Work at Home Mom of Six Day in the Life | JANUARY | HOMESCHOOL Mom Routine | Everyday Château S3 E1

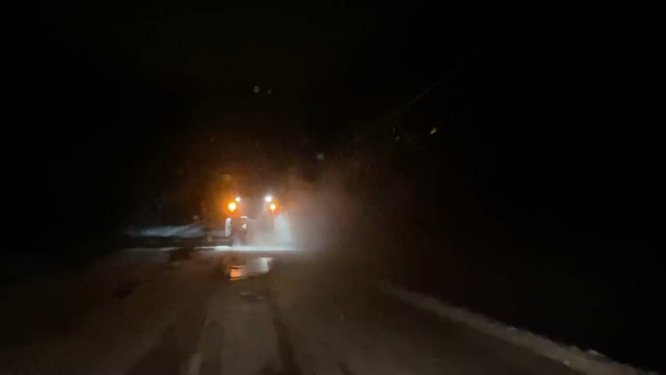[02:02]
So I'm up at 5 and I'm off to the gym by 5:20. It's a beautiful, quiet drive. This morning I ended up following a snowplow all the way.